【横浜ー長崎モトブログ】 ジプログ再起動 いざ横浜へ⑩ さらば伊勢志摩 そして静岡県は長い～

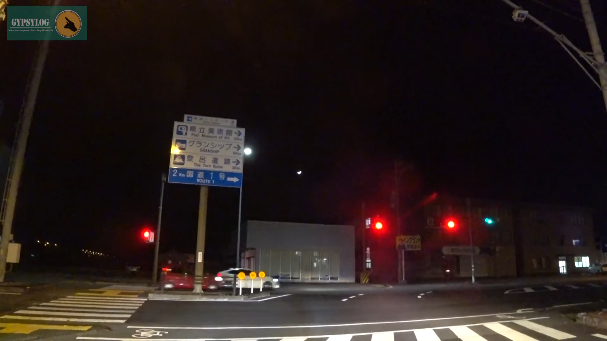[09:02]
静岡インター。透明の静岡インター。降りました。降りたところですね。今、後ろにはインターチェンジがあるんですけどね。えー、スマイルホテル静岡ってとこ止まるんですけどね。えーと、グーグルナビではですね。あとね、15分ぐらい。
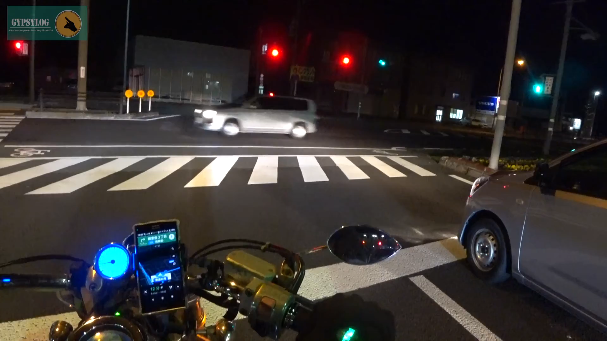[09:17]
っていうところでございます。いやーやっぱね、静岡長いわ。はははは。ていうか、まああのー。ちょっとやっぱ無理があったな。静岡の街ですね。静岡名物ってなんだ?